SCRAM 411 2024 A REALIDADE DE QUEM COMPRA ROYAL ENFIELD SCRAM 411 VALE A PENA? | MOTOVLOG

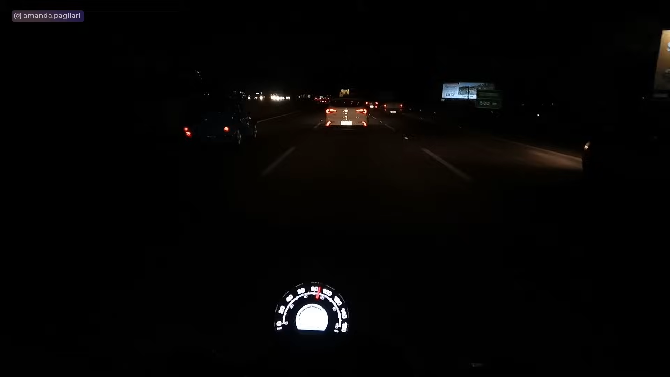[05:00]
deu pra ter uma noção de como que é o farol dela ó, vou manter aqui, ó farol alto agora vou tirar farol baixo uma coisa que eu gostei muito dessa moto aqui à noite foi o painel, gente painel dessa moto muito lindo não só lindo mas é boa luminosidade dá pra enxergar tudo tudo nossa muito bem feito esse painel gostei